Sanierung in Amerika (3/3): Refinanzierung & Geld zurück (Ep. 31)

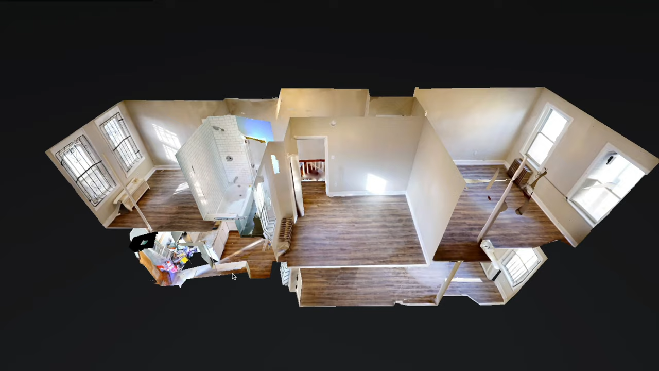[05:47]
Was ihr hier seht, ist wieder die gesamte gerenderte 3D-Aufnahme vom Haus, also 360 Grad.
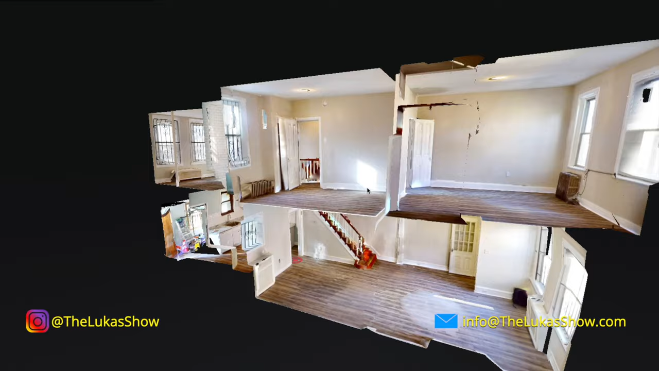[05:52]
Und da gibt es so ein hervorragendes Dollhaus, nennt sich das, also ein Puppenhaus, die Puppenhausansicht.
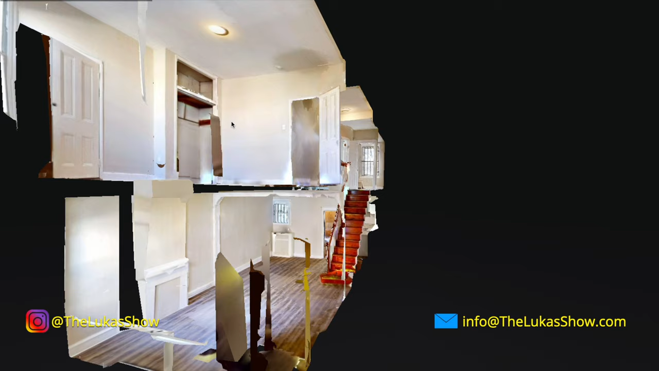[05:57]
Und das ist es eigentlich auch. Jetzt seht ihr hier jeden einzelnen Raum komplett renoviert.
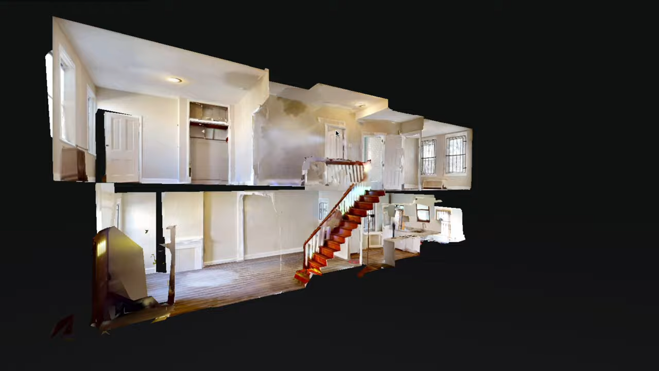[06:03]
Wir können das Haus komplett drehen, von oben reinschauen, Grundriss malen, was auch immer. Hier seht ihr jetzt auf jeden Fall, der Fußboden ist durchgängig derselbe im ganzen Haus.
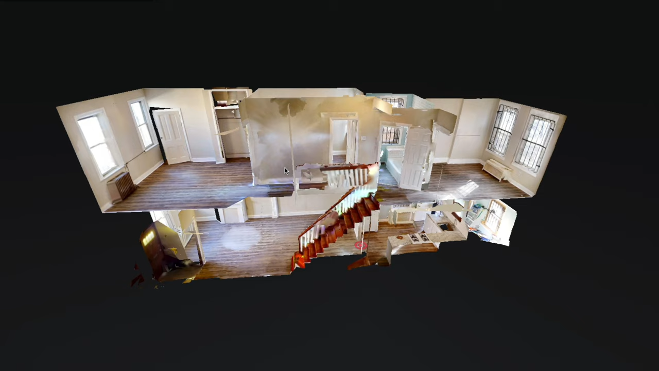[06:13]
Also sowas ist immer schön. Die Gitter an den Fenstern, das hatten auch einige in den Kommentaren bemerkt, sind ein bisschen abschreckend. Also das ist jetzt das gesamte Haus im Nachher. Solche Aufnahmen haben wir im Bauzustand bzw. kurz nach Kauf nicht gemacht.
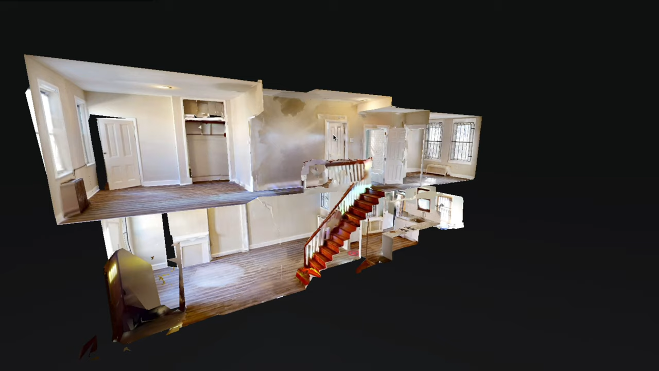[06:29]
Wenn überall Zeug drin rumsteht, Müll drin rumsteht und die Fenster abgehängt sind, dann sind die Aufnahmen nicht wirklich schön. Und ich glaube, mit diesen Aufnahmen hier, da kann man schon ein bisschen was erreichen und es gibt auch einen Eindruck, was das Haus kann.